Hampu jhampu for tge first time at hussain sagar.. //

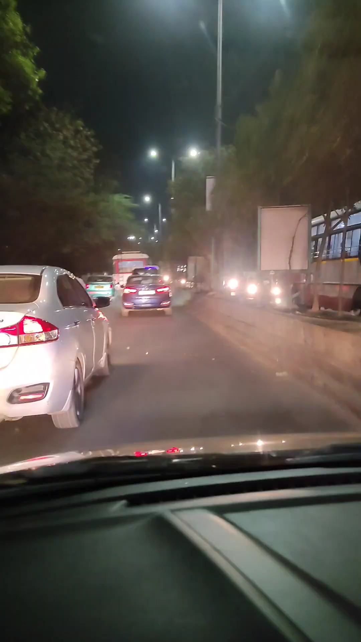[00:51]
এত রাত তবু রাস্তায় যথেষ্ট ট্রাফিক আছে, মানে খুব ফাঁকা যে তা নয়।